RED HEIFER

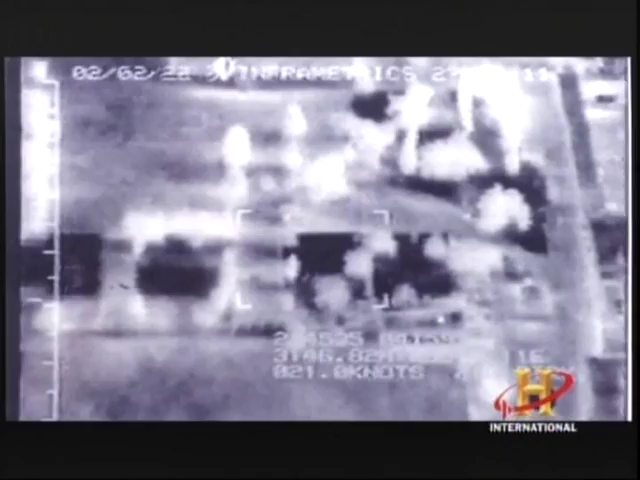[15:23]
And look what happens in the middle of the night. Oh my...